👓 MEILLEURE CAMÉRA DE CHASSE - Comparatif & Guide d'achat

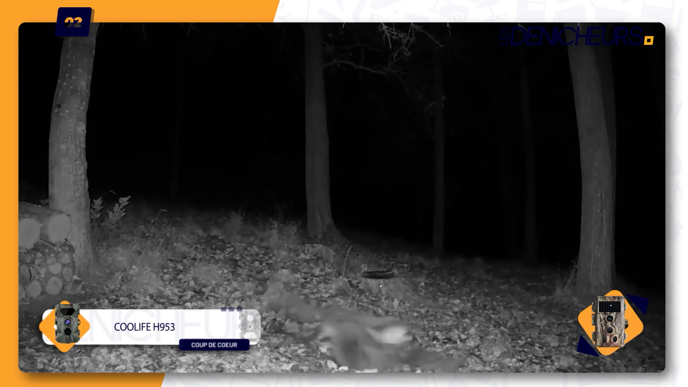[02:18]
Cette caméra de chasse détecte immédiatement la présence d'un animal dans son champ de vision avec son capteur PIR.
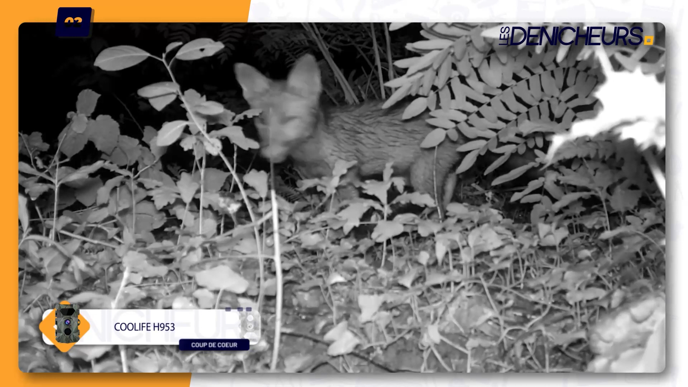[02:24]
Pratique, elle embarque une multitude de fonctions comme l'enregistrement audio,